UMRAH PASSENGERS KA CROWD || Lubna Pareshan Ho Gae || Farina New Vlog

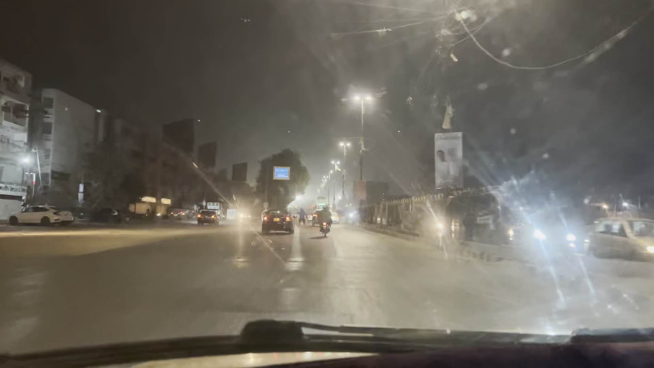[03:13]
Look guys, it's almost 12 o'clock at night.
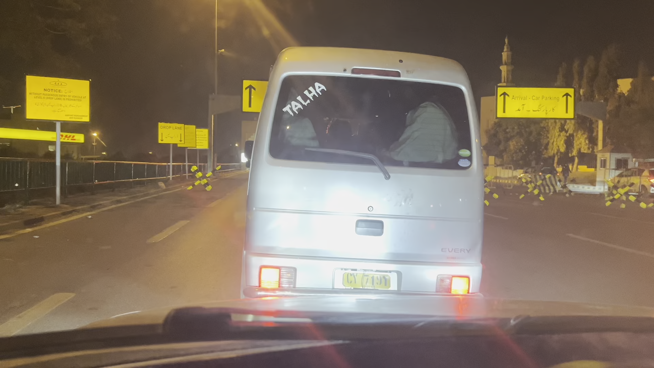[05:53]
Yes, he is wearing the car. That's the right. Yes, he's wearing the car. You are already coming the airport. Look how long the airport is. I feel like this is so much flights. It's just because killed by the death of my life.
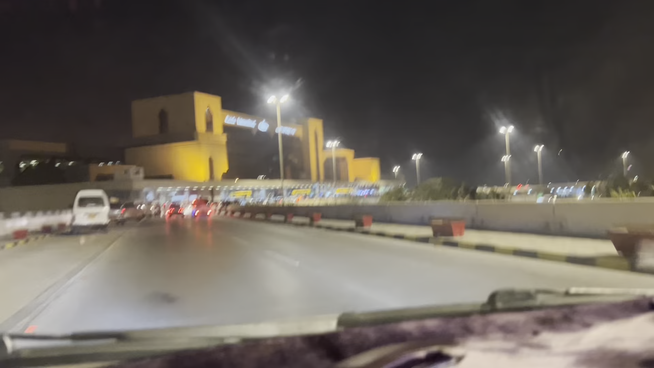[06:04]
Look! Let's go guys, we have to go to the airport. We will go to the airport. It's a lot of rush, guys. And Lupna's check-in is only one hour. Lupna, this time you will get a boarding pass for business class.